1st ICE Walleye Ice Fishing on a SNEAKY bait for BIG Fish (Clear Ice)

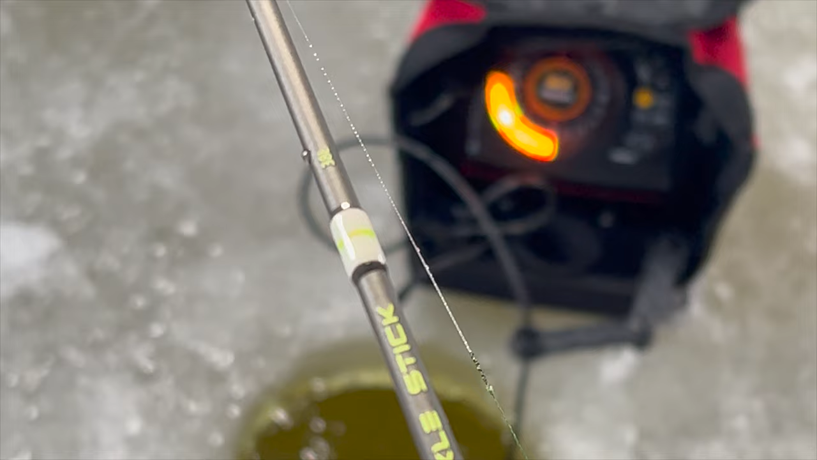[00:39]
oh oh slacklining there she is baby
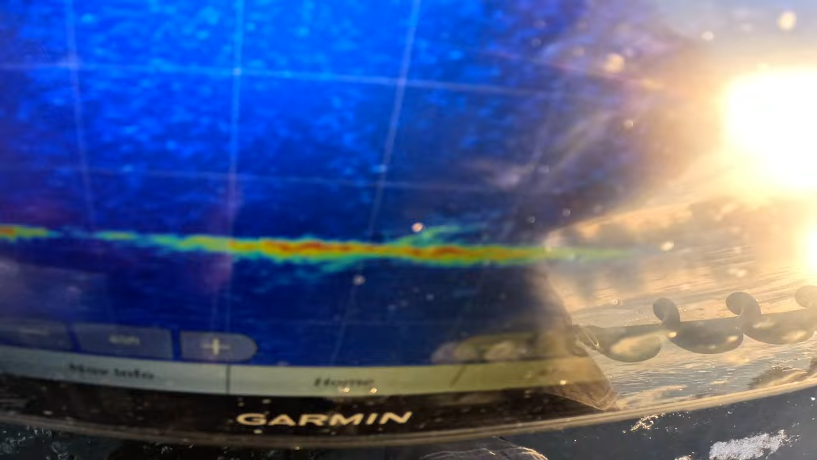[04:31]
a little bit of life already
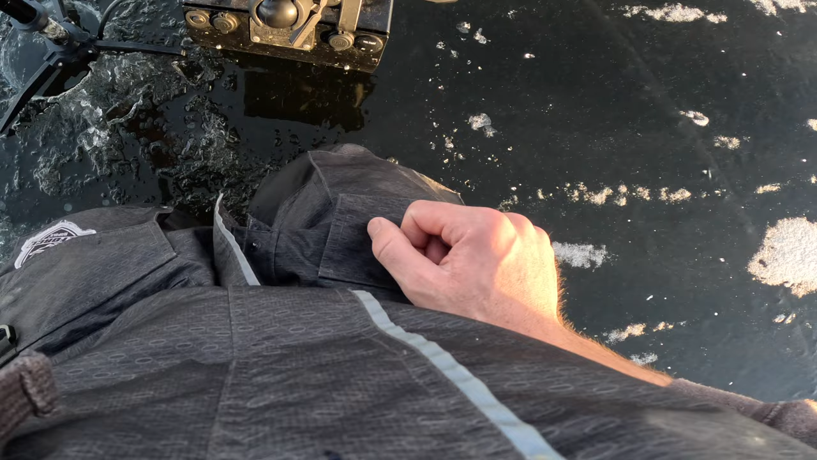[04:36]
there's a little bump there there's a fish there's
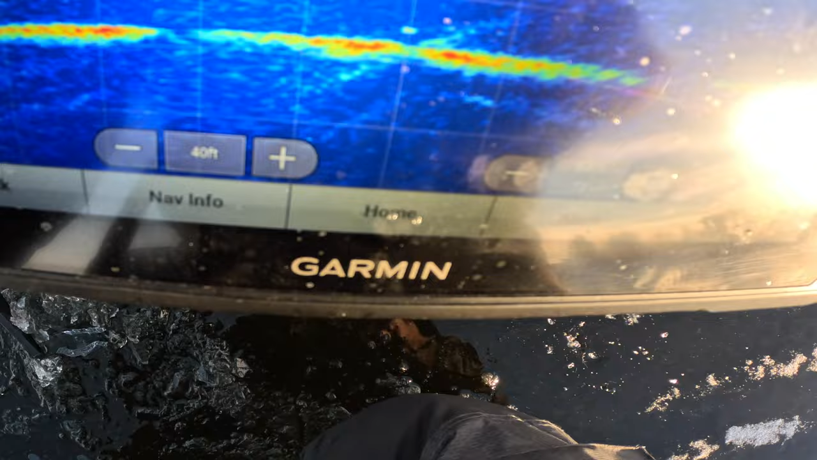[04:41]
a fish to no accident right right over top of it so
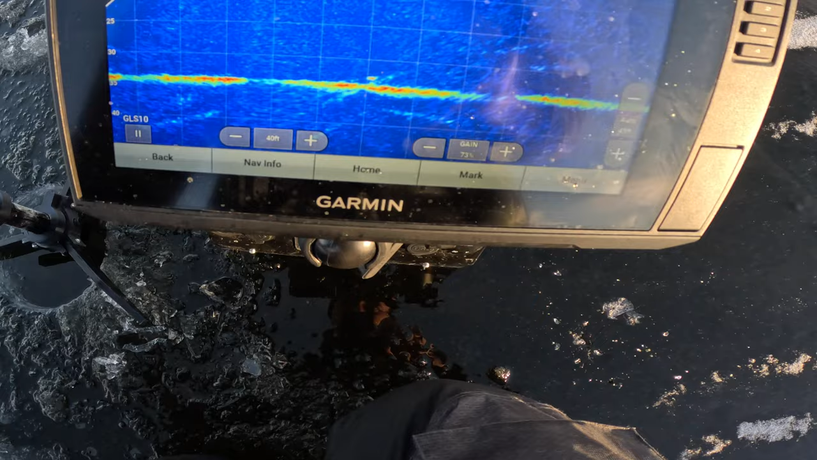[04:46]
we're just going to slide over 10 feet and that's going to be where we set up that away
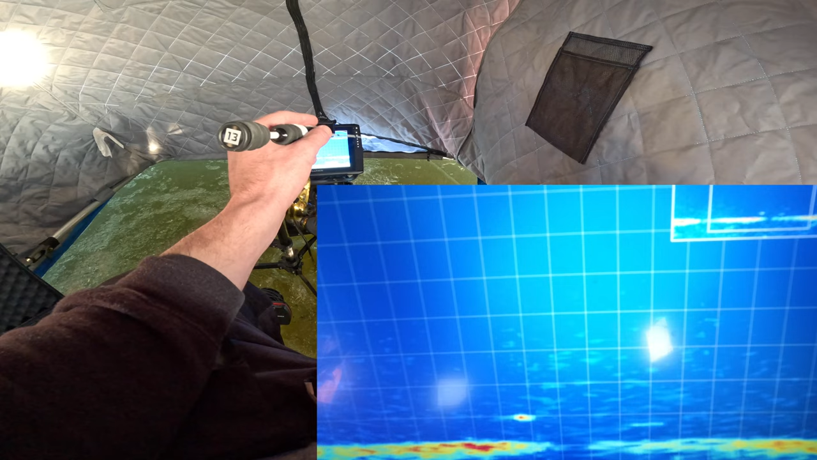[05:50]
oh baby might be getting into something here yep
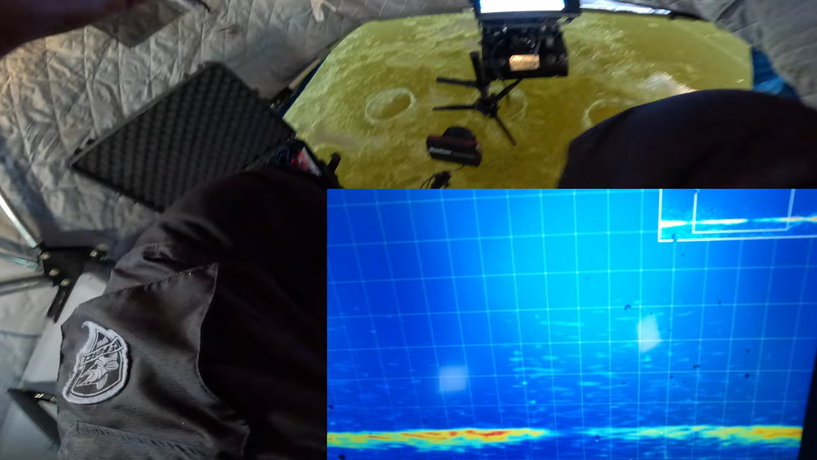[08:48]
may as well use the whole critter i can eat that perch so zy's just gonna go to a raven i'll use it to save my i'll use it to save my walleye bite come here early mr cream and willy beamin yeah she's not really willy beamin status
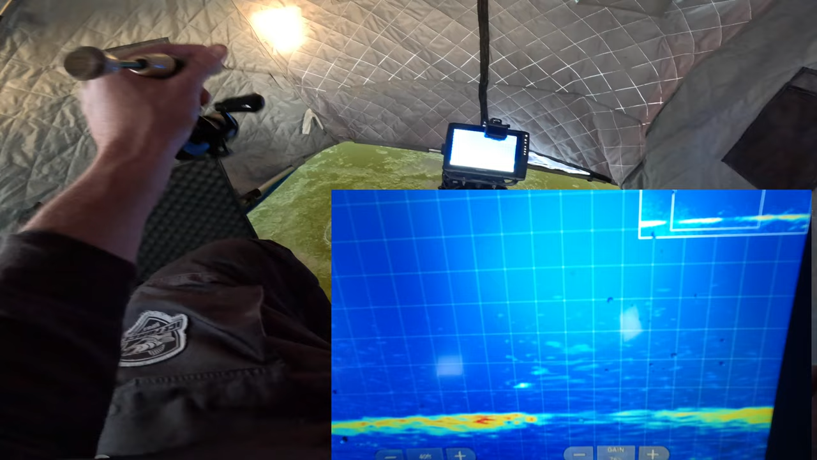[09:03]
come on baby wrong wrong wrong wrong eating perch eyes
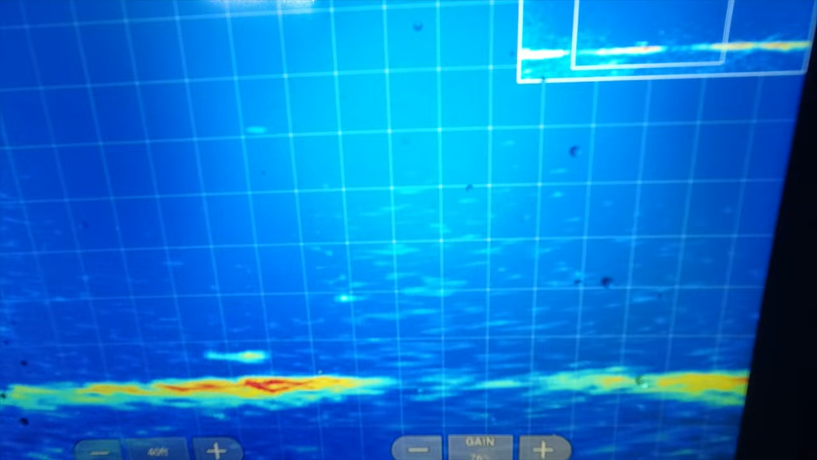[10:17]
come on those are big cisco's the world is coming to life that's what they are the world is coming to life oh come on baby that's a big pump of plum that's chasing those cisco's that's the one we want oh yeah that is a far better fish not to you no he's got it shake it out perfect some perch down there he did the big walleyes should kind of push the perch off but got us a mix